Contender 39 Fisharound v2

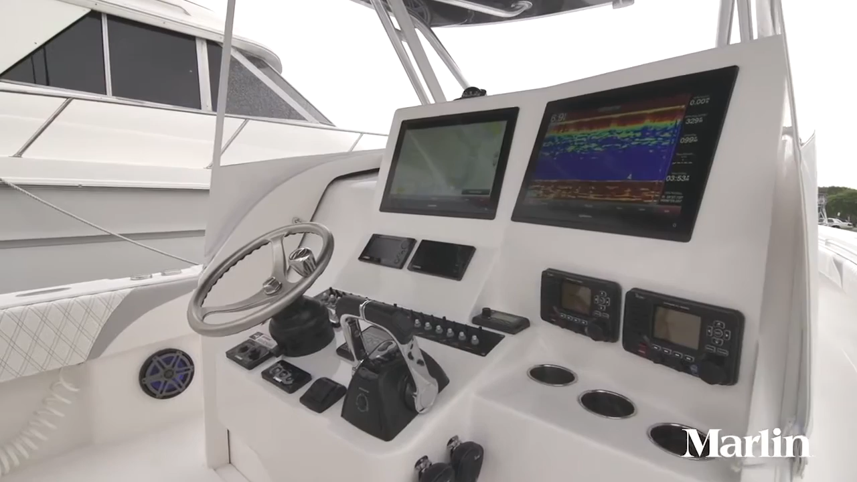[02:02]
On this boat, we had a pair of Garmin 8617 displays for the fish finder,
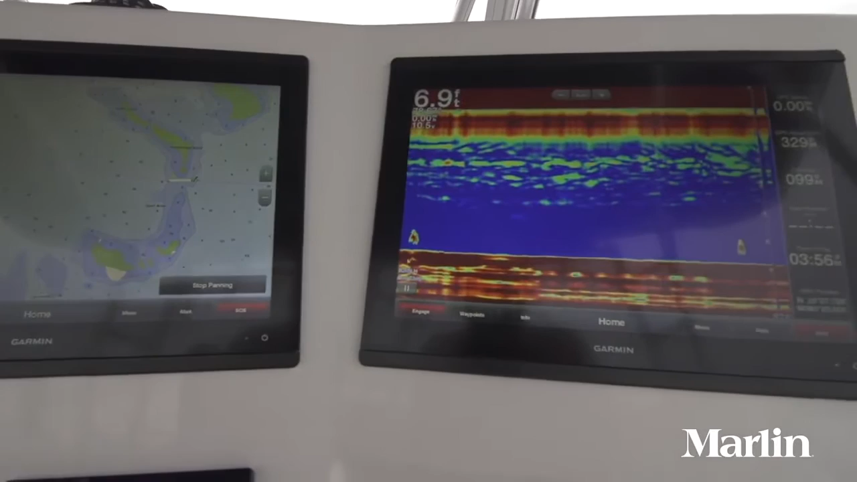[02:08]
On screen: depth 6.9 ft
for the radar, and for the chart plotter.